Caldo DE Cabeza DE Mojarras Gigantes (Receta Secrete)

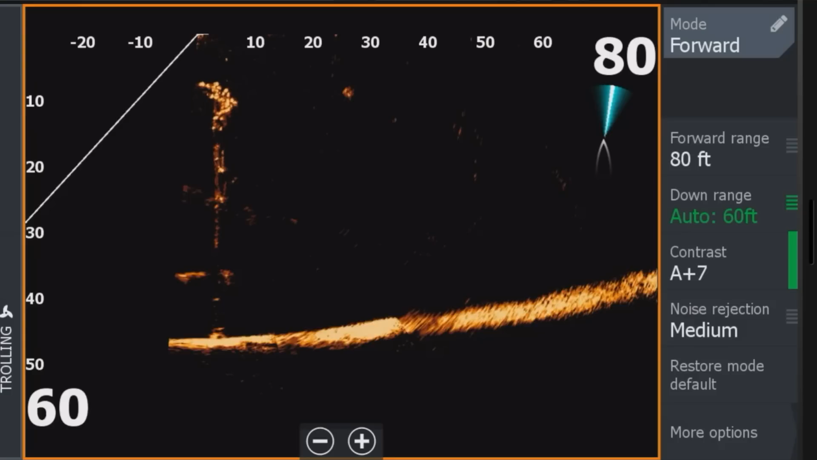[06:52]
Ok, esa es la copa del árbol que va desde el fondo y llega literalmente hasta 10 pies de la superficie. Ahorita se lo voy a poner un poquito mejor. Es que nos subimos arriba, mano. Gracias, Douglas, por ayudarme. Pero literalmente estamos arriba nosotros ahorita.
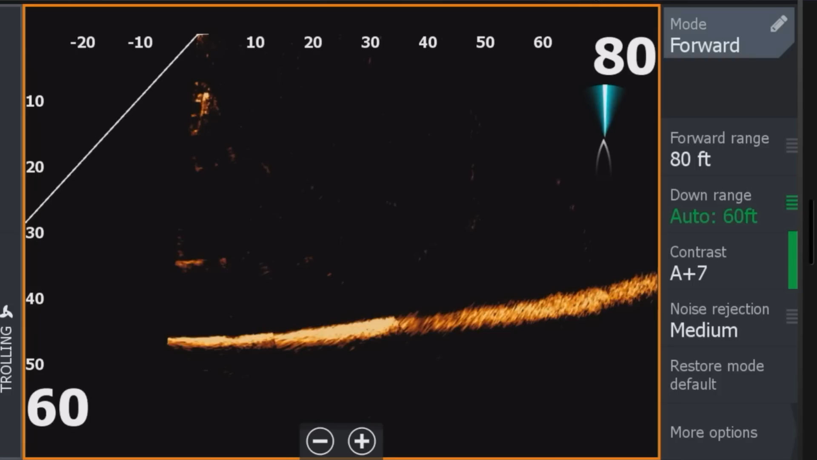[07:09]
Ya nos pasamos. Voy a ver si me retrocedo y ojalá no los asuste, viejo. Acá atrás, a 40 pies enfrente de nosotros, ahí pueden ver otro árbol que igual va desde el fondo y la copa llega literalmente hasta como, ¿cuánto, viejo? 10 pies de la superficie.
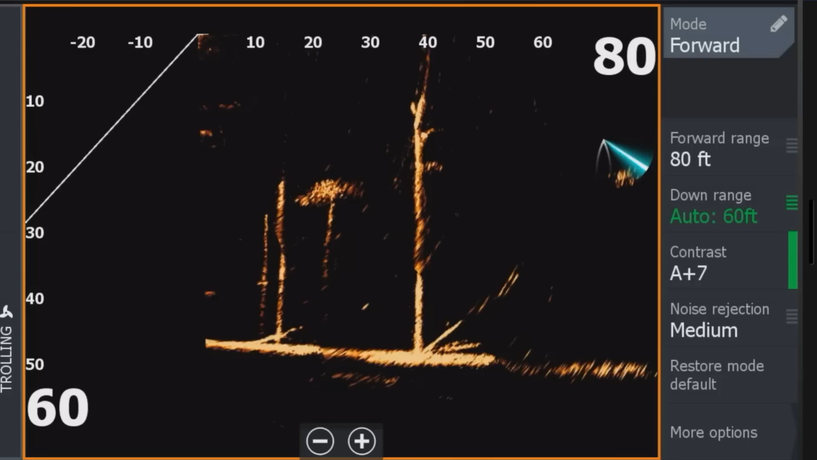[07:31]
Y hemos encontrado grupos de crappies que están literalmente en las copitas de esos árboles. Y están ahí listos para comer cualquier bola de carnada que les pase.
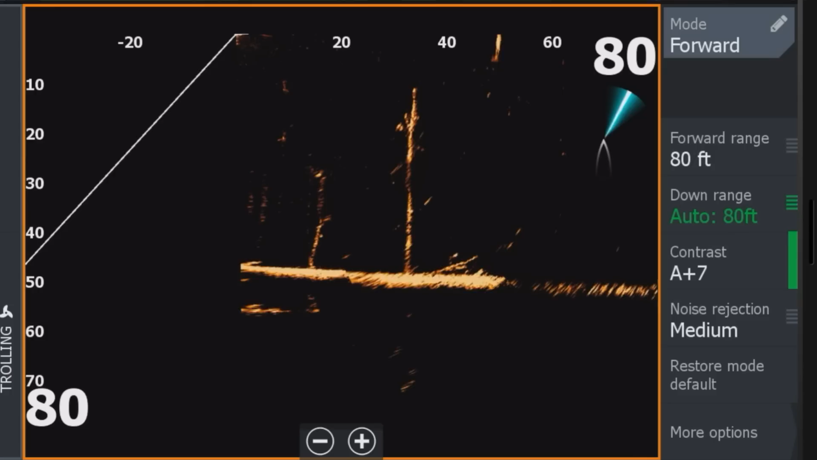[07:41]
Así como ahí, si pueden mirar esa bola de carnada a 30 pies. Cualquier bola de carnada que les pase enfrente de ellos. Ahí la tengo justamente enfrente de nosotros.
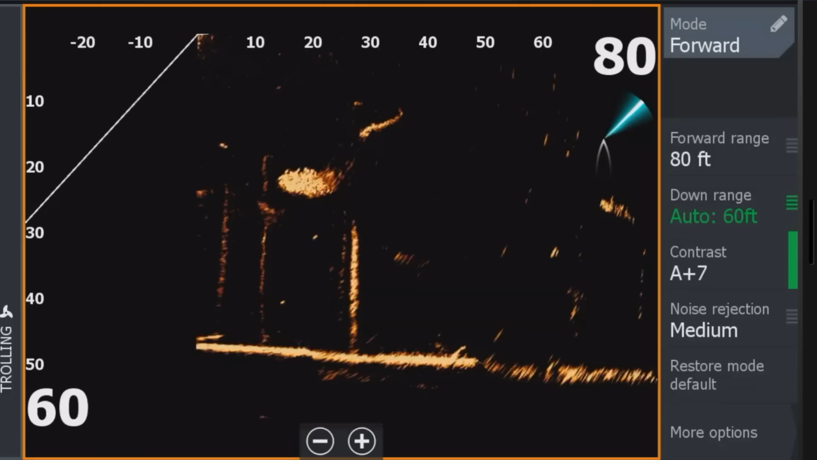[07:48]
A 20 pies enfrente de nosotros y a 25 pies abajo de nosotros. Esas bolas cuando llegan acá arriba, así como ahorita. Vamos a ver dónde están los crappies, dónde están los crappies.
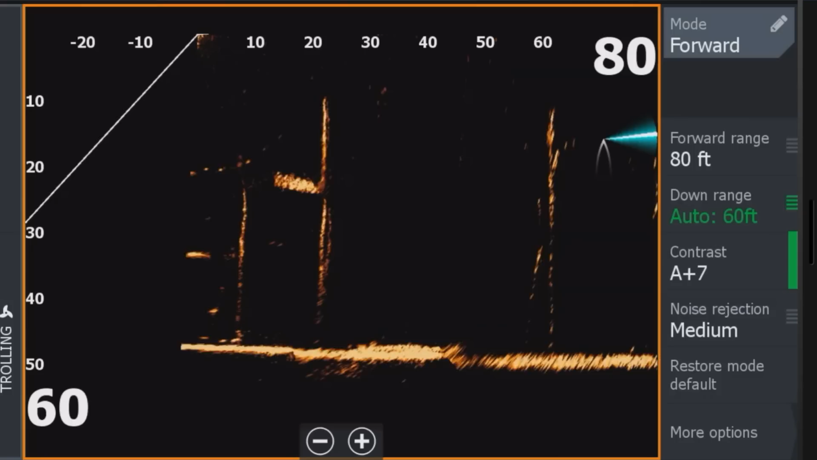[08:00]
Los ando buscando. Ahí está. Ese es el palo. Ese es el palo que tiene crappies.
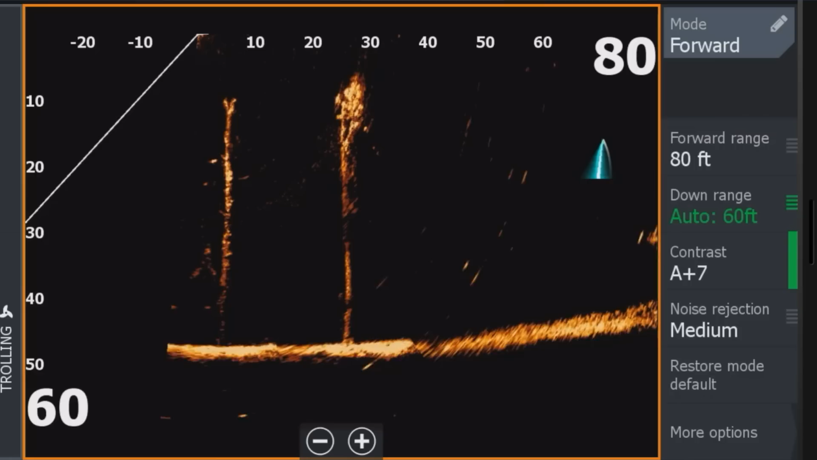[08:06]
Lo que hice es que me tuve que retroceder un poco. Porque no lo habíamos montado encima de ellos. Y pues no es nada fácil. Ahí le tiramos el señuelito. Ahí salió uno, mira. A quererme lo ganar. Pero ya me había pasado. Así que voy a traérselo a este otro árbol. No puede mirar. Ahí viene mi señuelo. Ahí sí lo están mirando.
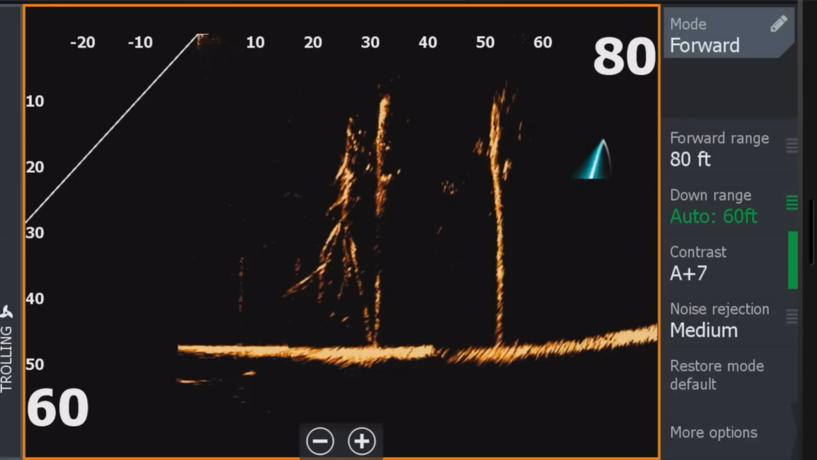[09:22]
Ahí está. Esas son las escuelas que queremos. A 60 pies enfrente de nosotros. Entonces lo que quiero hacer es acercarme como a 20, 30, 40 pies para poderles hacer tiros certeros. Pero a veces el viento nos cambia y nos sube encima de ellos. Y pues eso no es tan recomendable. Ok, esos crappies están a 50 pies, literalmente enfrente de nuestro bote. El Douglas, para que no le gane yo los crappies, le tira primero. Te voy a buscar, Douglas. ¿Dónde estás, chiquito? ¿Ya les pasaste o no?
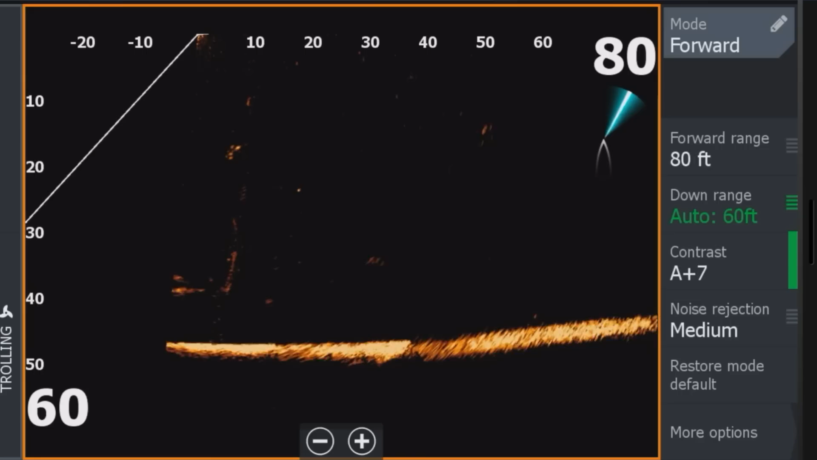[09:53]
esos de allá atrás, mano. Esa escuela de 50. Me voy a acomodar un poquito mejor. No se están moviendo, no están asustados. Si le logramos meter el señuelito a esa escuela que está allá atrás a 40 pies, lo sacamos uno de ahí, mano. Son como unos 50 crappies quizás. Míralos, ahí vienen. Literalmente vienen aquí.
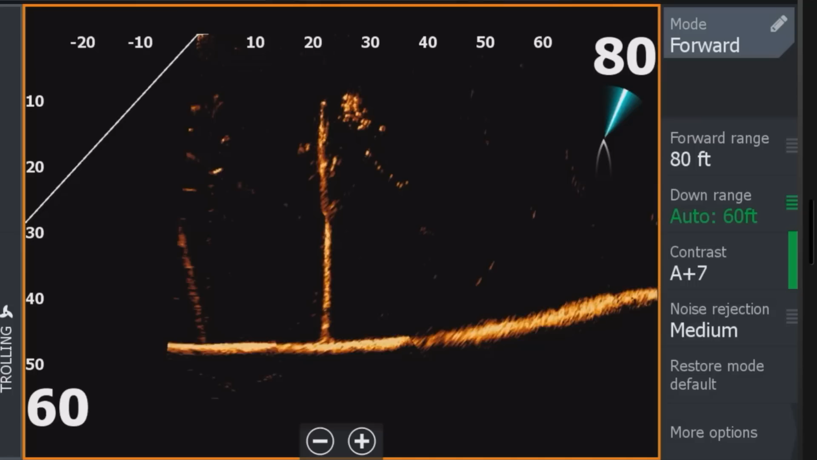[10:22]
Por favor, por favor. Oh. No, ahí va mi señuelo. Ahí va.
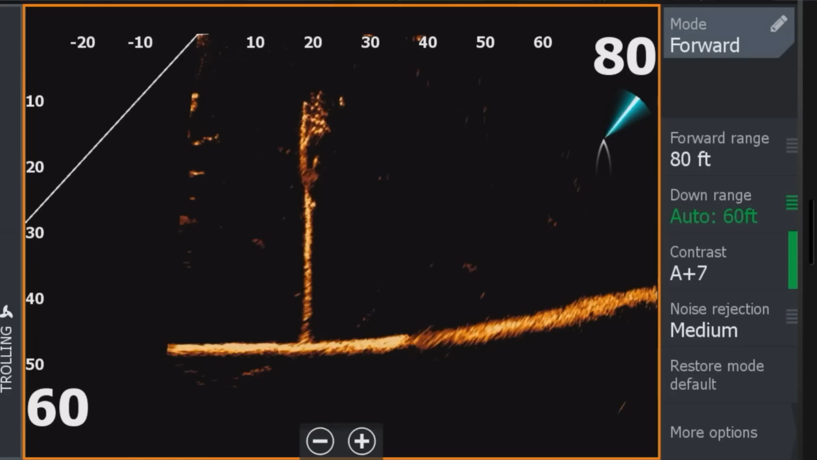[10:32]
Ahí vienen. Ahí va vos atrás, mira. Traes una, creo. Ahí le va a pasar en medio.
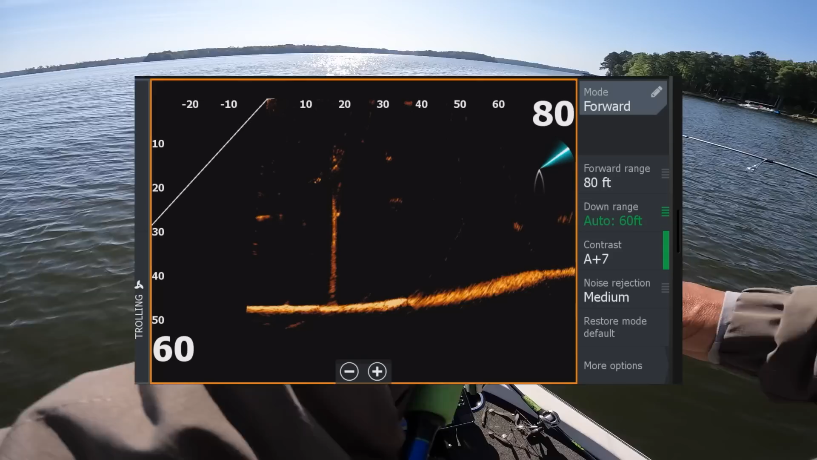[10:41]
Ahí me lo comieron. Y tenemos uno, señores.